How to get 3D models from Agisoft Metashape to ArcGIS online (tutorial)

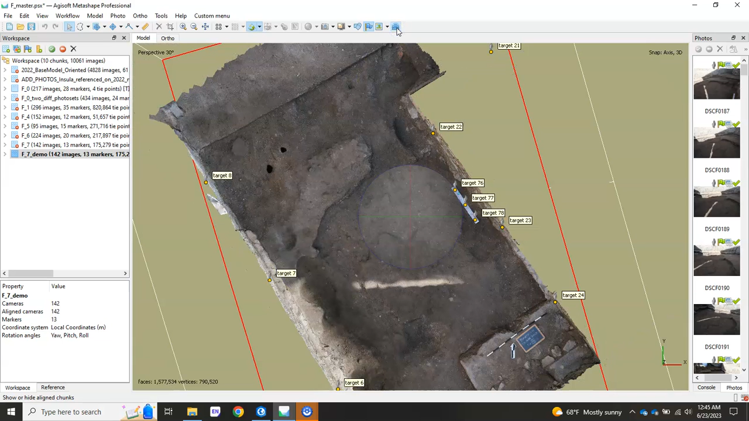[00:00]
Alright, so the next step is to prepare it for export so that it can then be brought into ArcGIS Pro.
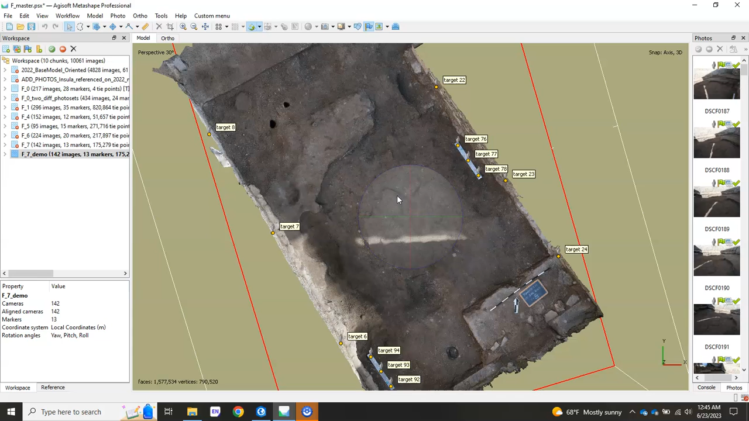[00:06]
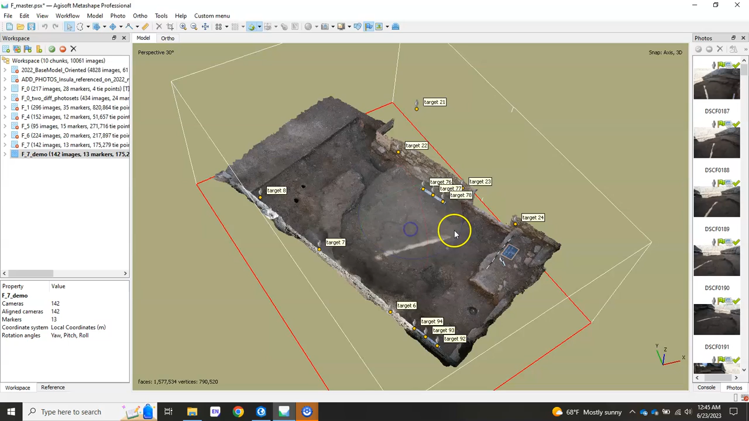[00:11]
So in preparing it for export, what you really need to know is that you want to first clip and edit things down. You know, that just means like get rid of some of this extra stuff here.
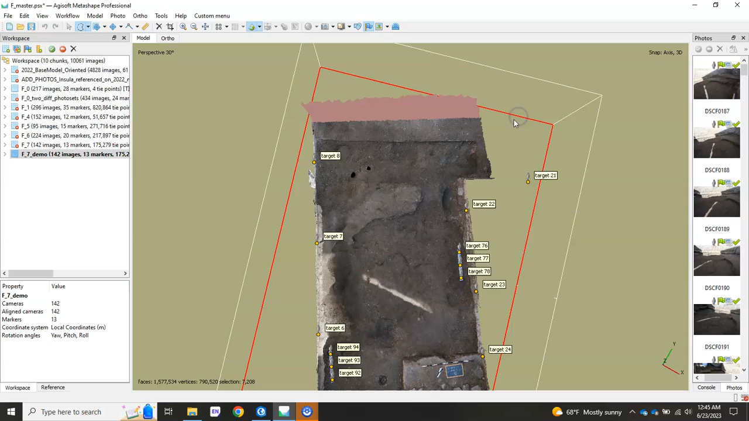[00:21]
Maybe get rid of some mesh that's not quite accurate. So do that, hit delete, right? You may even want to do one of these where you go model,
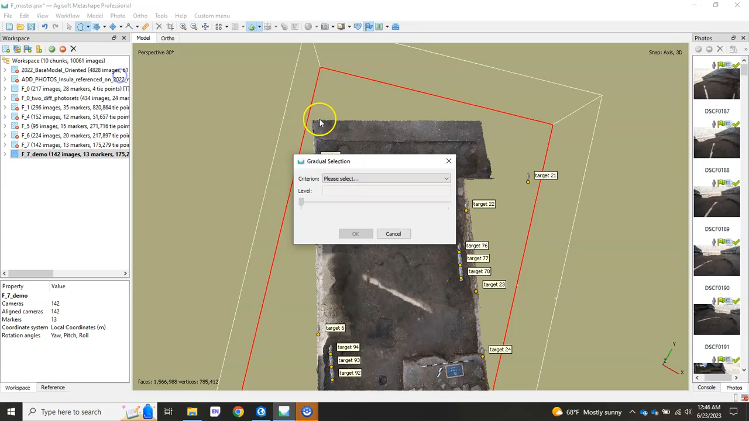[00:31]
gradual selection, connected component size, and bring it up to 99 and then hit delete.
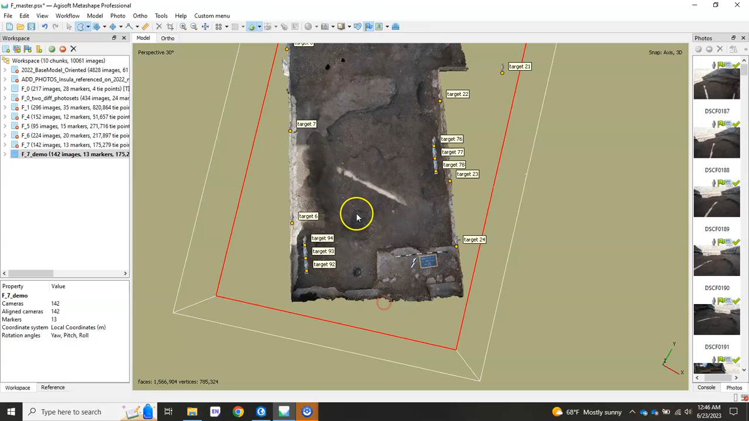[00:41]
And what that's doing is getting rid of particles that may have occurred during the meshing process or even when you're slicing it up using the editing tools. And that just kind of cleans up your model a bit. But then once you've done that, you're gonna want to create a model that has fewer faces, right? Fewer polygons. So right now we're working with 1.5 million.
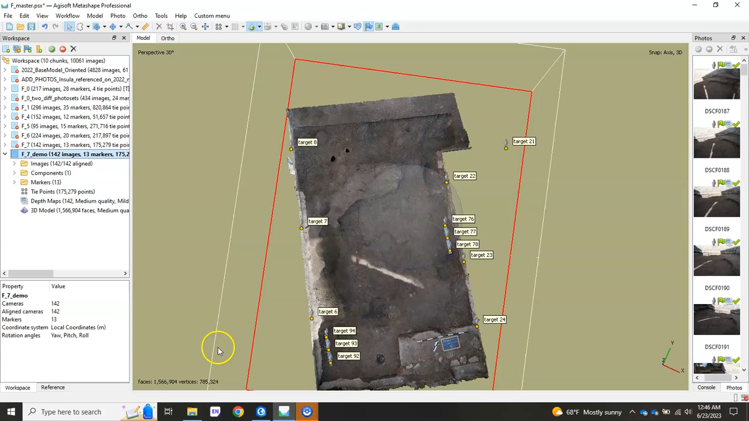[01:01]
Let's bring it down to 100k, 100,000. So you're there, you just hit tools, you go to mesh, and then decimate mesh. And we'll put in 100,000, and we'll hit OK. It will ask you this dialog, it'll just say, replace default model. You want to hit no. Even though it's trying to get to the hit yes, you would say no here.
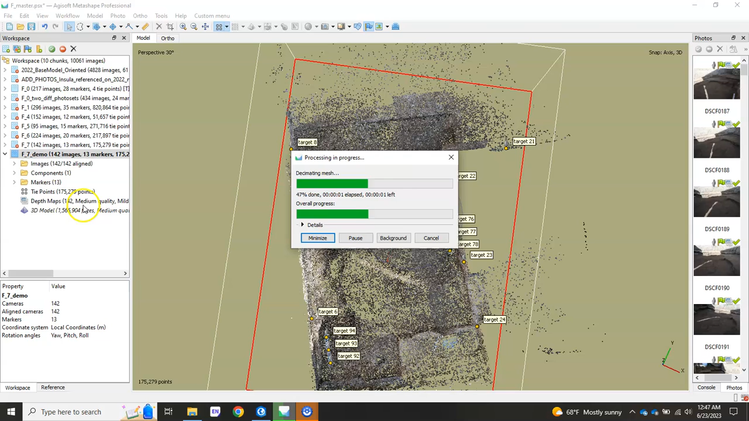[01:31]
And the reason why is because you wanted to produce another model with fewer faces. So that way, if I wanted to, I can go back to the original by double-clicking here.
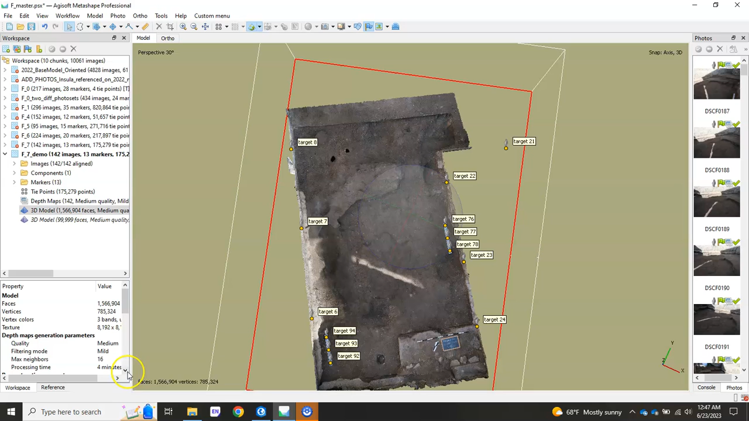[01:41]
Now I'm working with the one with 1.5 million. Double-click again. And I'm back to the one with 100. But what it will do is it will remove the texture that you had put on there. But you're going to want to re-texture it. Just basic workflow. So once it's re-textured and everything looks good, I'll just go to the one that I had previously done.
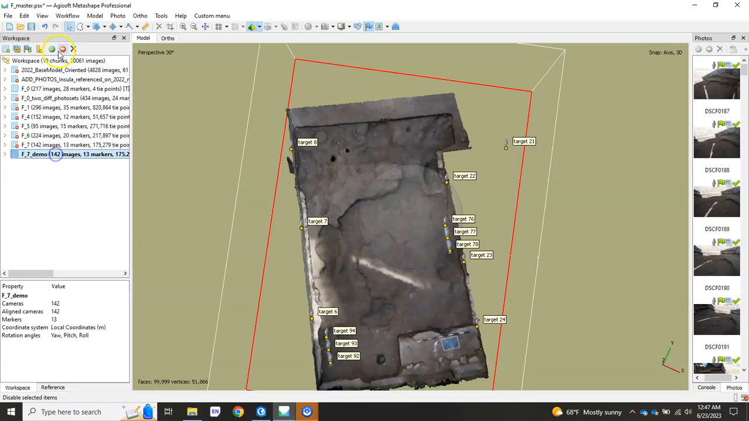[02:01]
And you've trimmed it up the way you want to. It's ready for export.
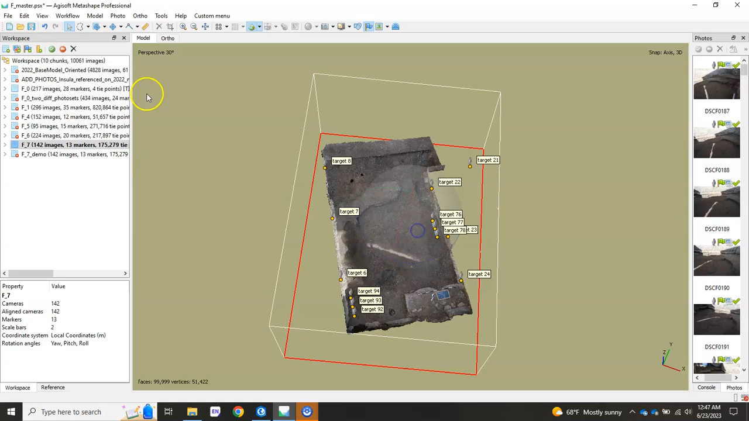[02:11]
You just have to go in here. Go to the model you want to export. Right-click it. Hit export model. And then find your export folder, the three-folder structure.
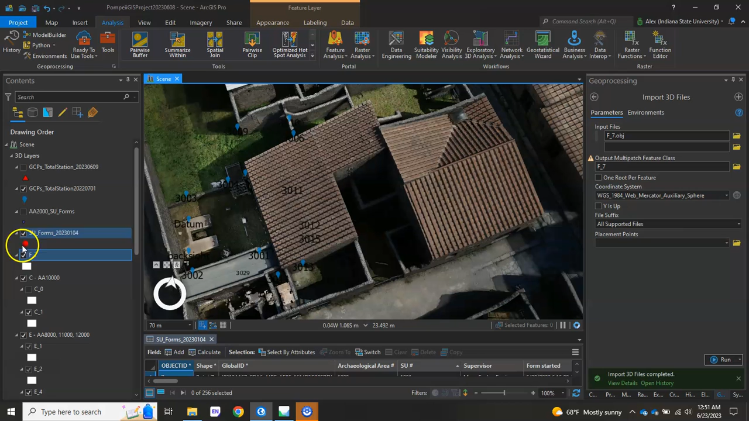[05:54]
So we can check that out by turning off our insulin model. And there it is, right where it needs to be.
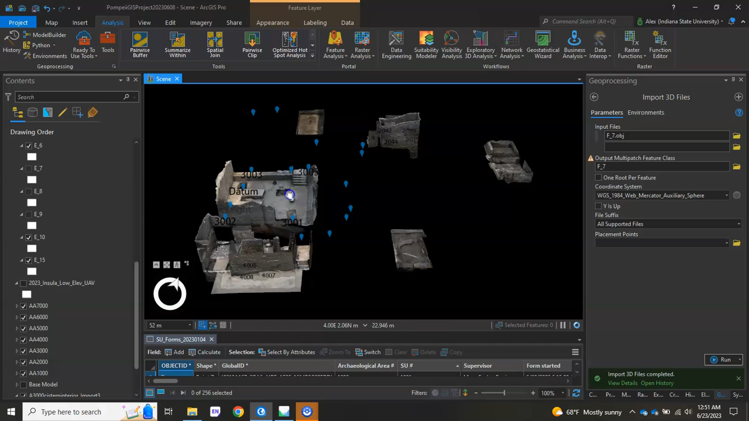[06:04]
And as you can see, we've been doing that for all of our other excavated models, or excavation models. And they articulate where they're supposed to go in space. So here it is, F. As you can see, performance is pretty good because we've decimated our model.
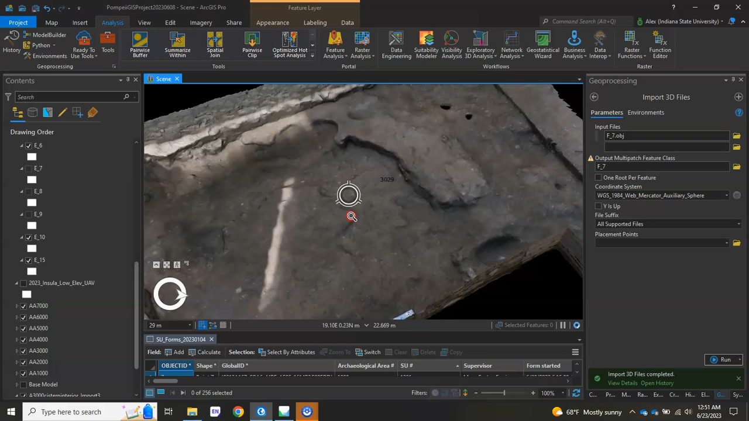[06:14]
But I also am working on a high-performance laptop, which actually helps us out. From there, then you're going to want to actually put it online. And the way to do that is by going to create 3D object scene layer content. It's a different tool, also in your toolbox here. Just search for it by title.